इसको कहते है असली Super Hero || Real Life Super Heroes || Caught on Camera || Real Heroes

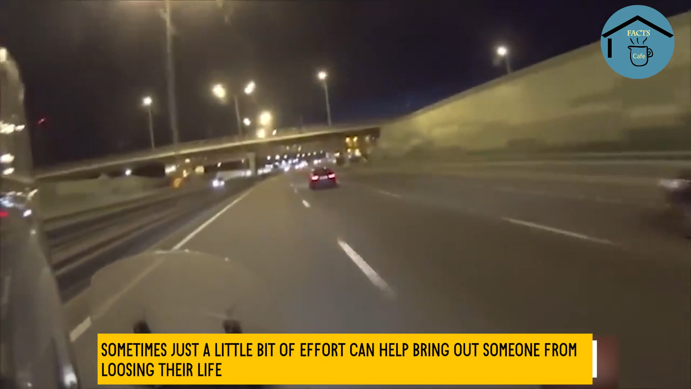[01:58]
कभी-कभी हमारी एक छोटी सी कोशिश किसे को मौत के मुझ से वापस ले आती है इस वीडियो में आप देखेंगे कि कैसे एक
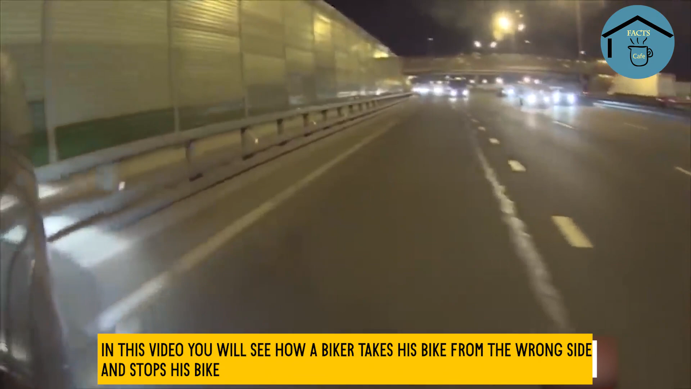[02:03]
बाइक सवार अपनी बाइक को रॉंग साइड ले जाता है और आगे जाकर अपनी बाइक रोक लेता है दरसल वो ऐसा इसलिए करता है क्योंकि वो उपर खड़े उस लड़के को देख लेता है जो कि